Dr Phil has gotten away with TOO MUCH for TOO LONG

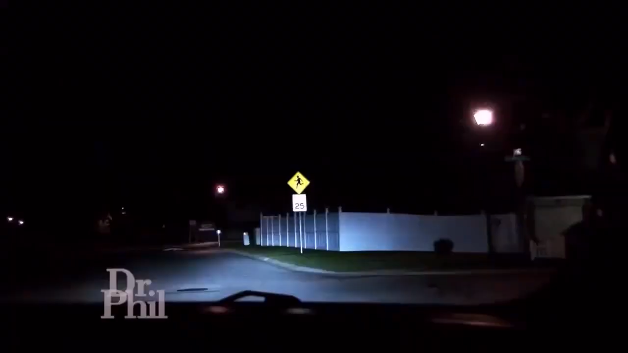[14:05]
happens well it's just after 3 30 in the morning we're down the street from the family home we've been